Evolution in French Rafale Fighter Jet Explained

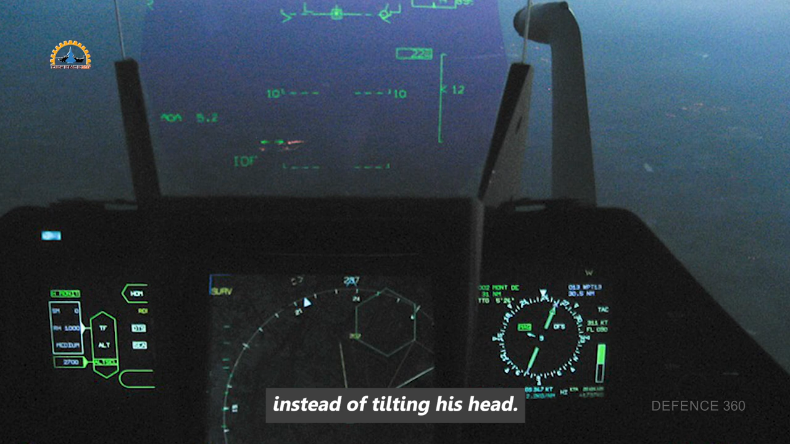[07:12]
Apart from this, the pilot can control all the systems of the aircraft and see the information of the sensors with the help of two multifunctional displays.